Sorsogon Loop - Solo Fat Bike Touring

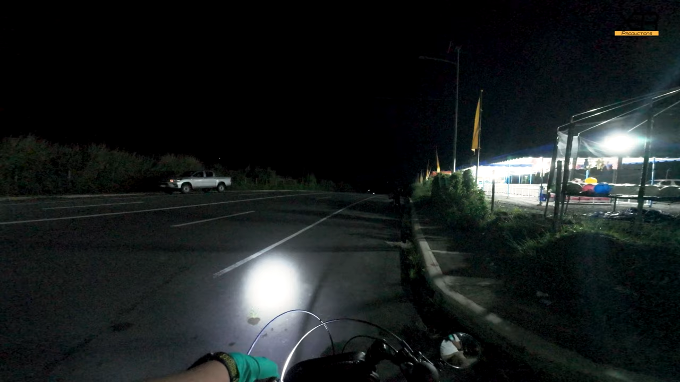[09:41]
Full bright. Let's go. Grabing tarik ng kalsada.
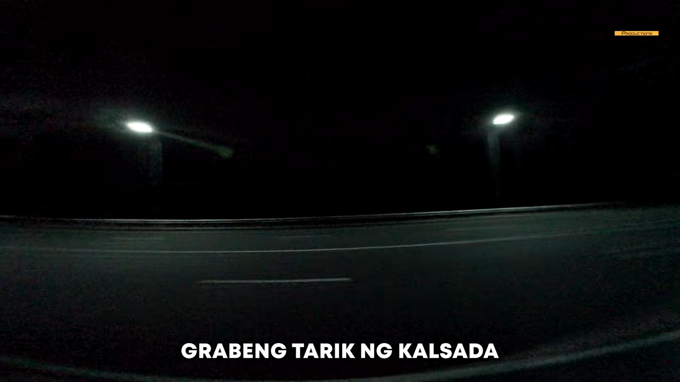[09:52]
Kailangan pahinga-pahinga yung preno.
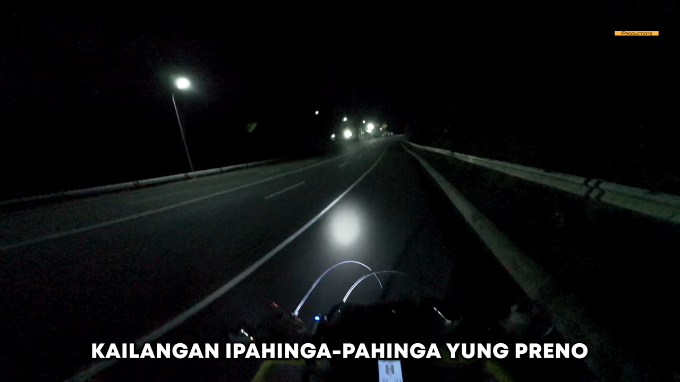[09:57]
Grabe. Grabing gradient.
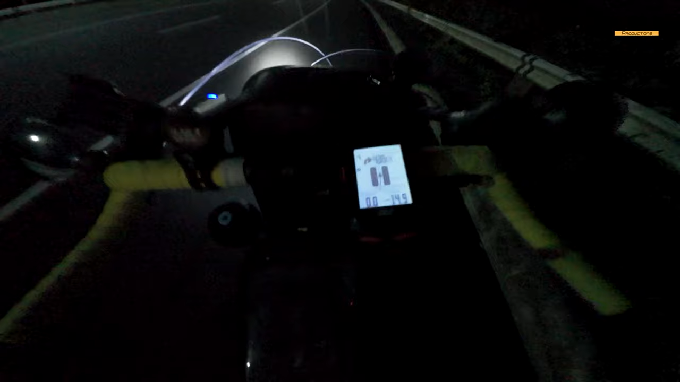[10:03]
Descend 14%. Pahinga muna ng preno kasi maya-maya ako pinipiga.
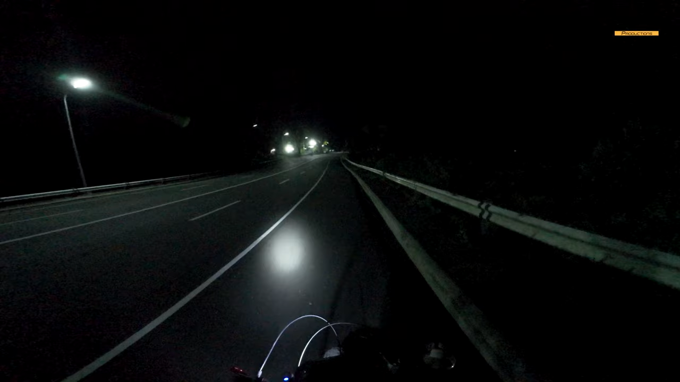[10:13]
Yun. Walang katao-tao dito, buti may ilaw. Mga 3 kilometers pa daw bago sa main highway. Kaya let's go. May kulay.
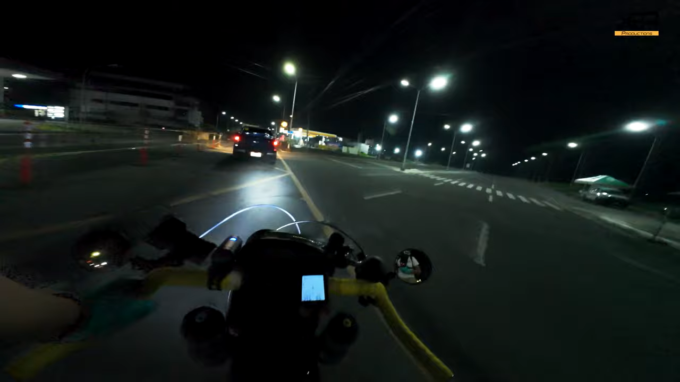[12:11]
Bicol International Airport. Lapit na rin, 2 kilometers. Enter tayo sa daraga.